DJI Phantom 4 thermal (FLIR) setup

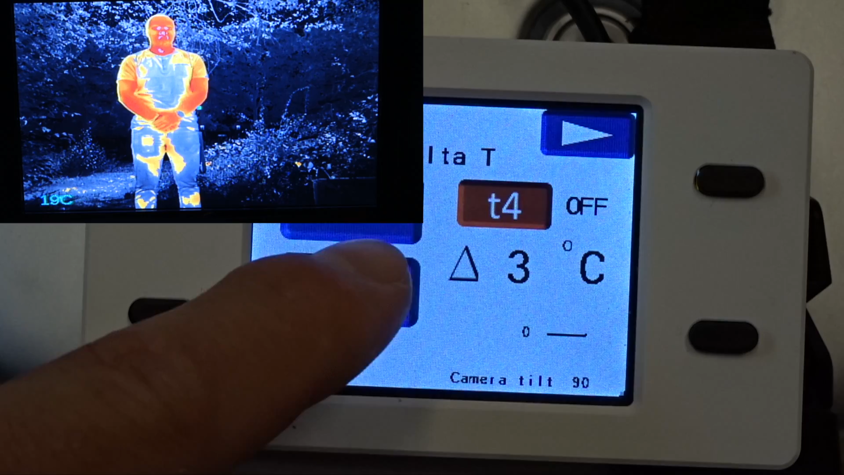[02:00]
set the temperature value for the DELTA-T, calibrate the thermal camera manually,
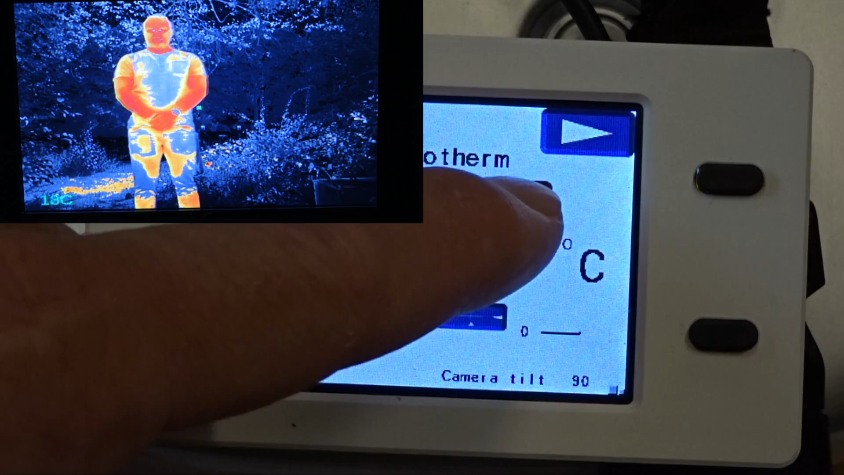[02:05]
adjust the automatic gain control color settings,
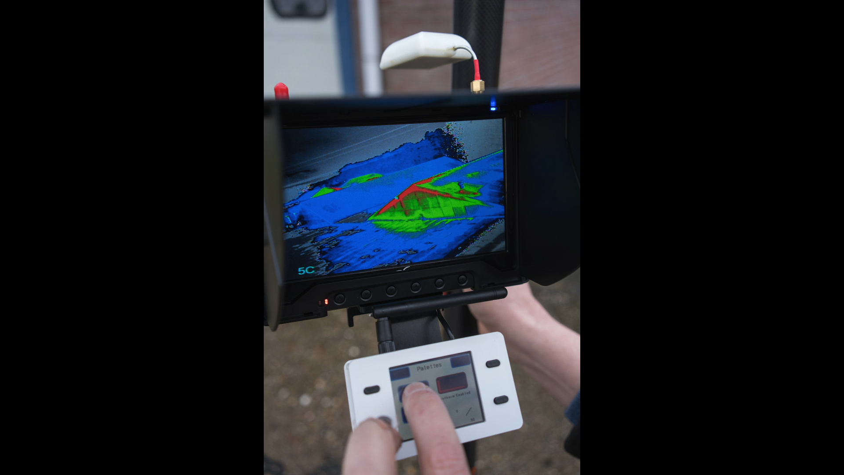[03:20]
With the handheld and the photopole, you are able to combine the thermal camera for indoor use and outdoor use in situations where you are unable to fly.